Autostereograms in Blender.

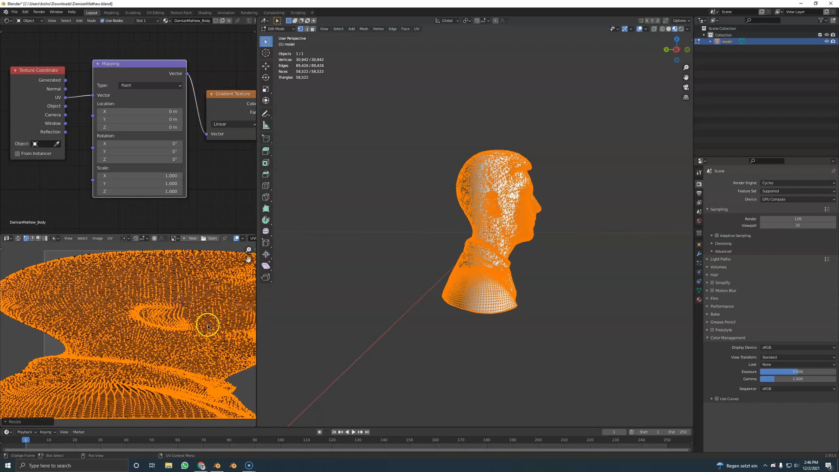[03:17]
So, it's only half of the face that's 3D because we don't really need the back side.
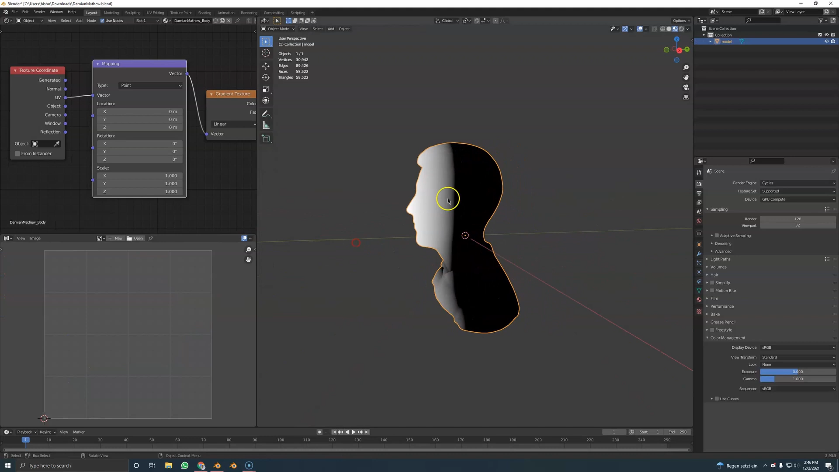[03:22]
So, if we go to the front like this, we tweak it a little bit so the ears are not black. Actually, I have the nose tip here.
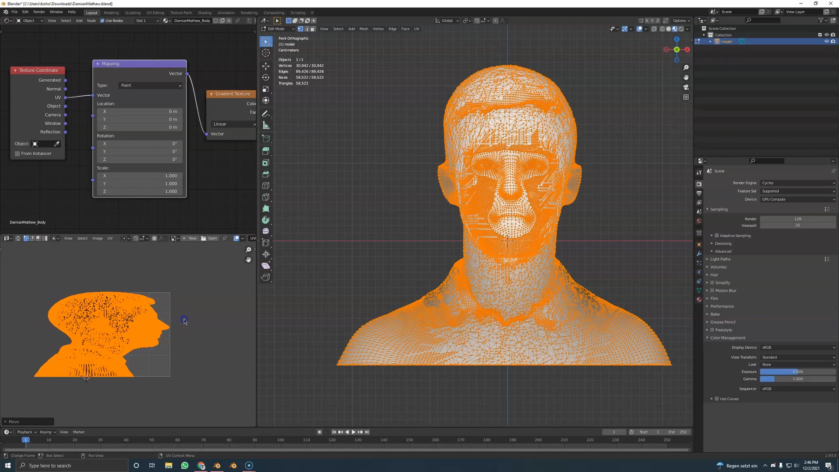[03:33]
Maybe with shift, right click, add the cursor here, dot, 2D cursor. And now, we can scale it from this point. And you can also turn down the mesh here.